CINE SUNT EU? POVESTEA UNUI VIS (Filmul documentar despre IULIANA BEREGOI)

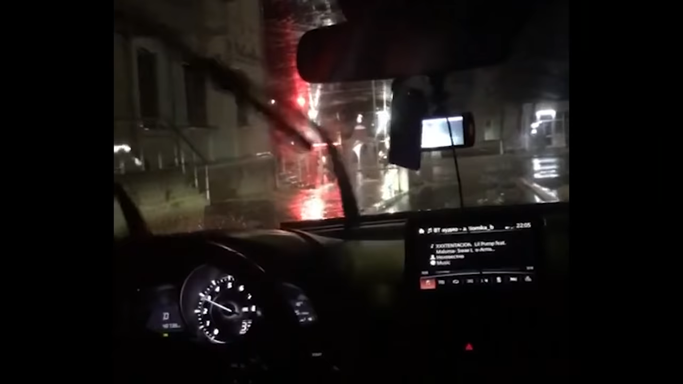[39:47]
Ne-am urcat în mașină, am zis să mai facem un cerc prin oraș, după care să o lăsăm pe prietena mea acasă, pe mine și pe celelalte fete.
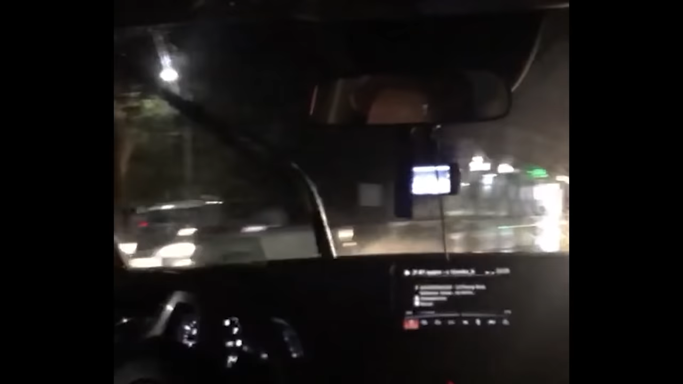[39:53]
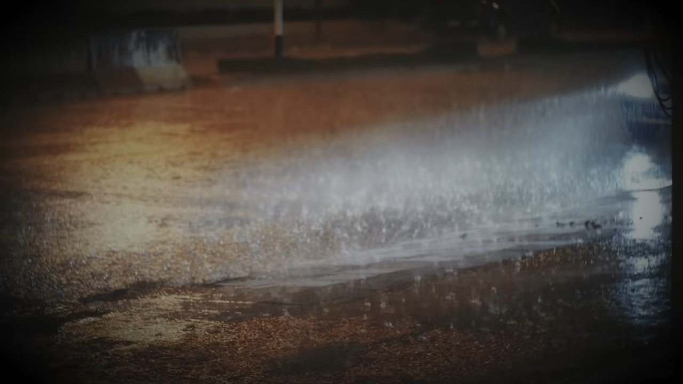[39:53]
La vale, din deal, venea foarte, foarte, foarte multă apă.
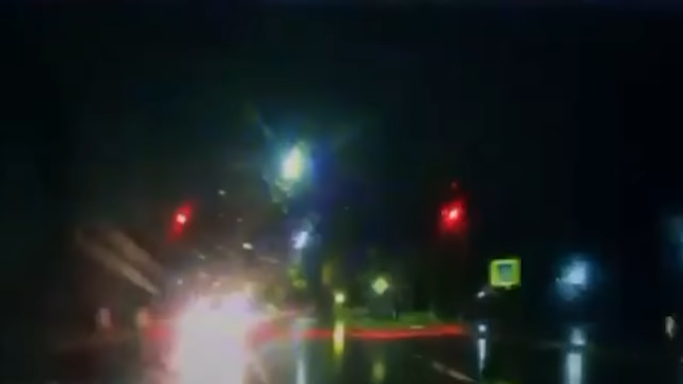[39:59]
Din cauza asta, mașina a derapat și nu mai aveai cum să oprești chestia asta.
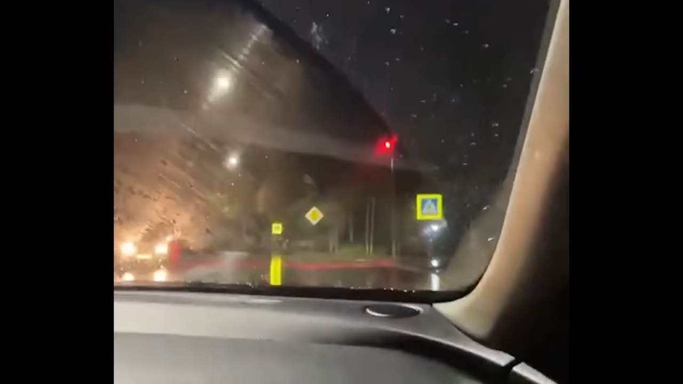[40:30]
m-am uitat în stânga și când să mergem în deal,